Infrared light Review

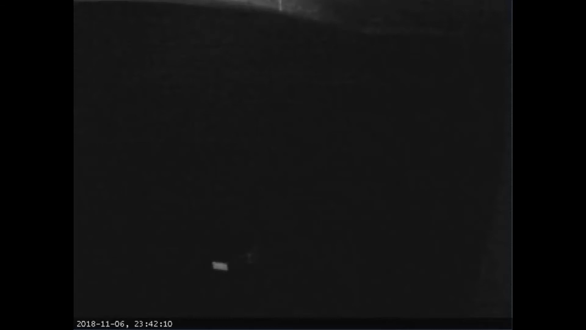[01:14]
definitely a little bit of the driver's side headlight and maybe a bit faint outline of the car if you look squint really hard you can see part of the roof and part of the wall that's captured in the camera now this is the picture that comes up again with
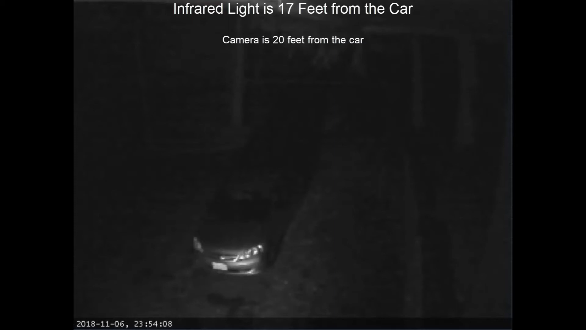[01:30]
the light on and I was actually surprised at how well it did as you can see it lights up the trees and the posts and part of the driveway you can actually see a shadow emanating off the edge of the car from the infrared lights and it worked out actually really good I was very impressed and surprised at how well it lit up everything one thing you must note about this light is that as you can see on the camera it displays it's because the camera is in night mode this light the infrared light that you see shining on the